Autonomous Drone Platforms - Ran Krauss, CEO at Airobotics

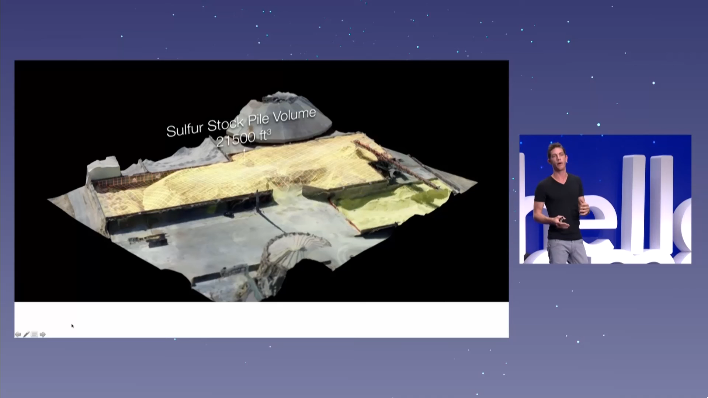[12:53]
takes a couple of pictures and then generates the volumetric measurement so for three months this is what we did we did measurements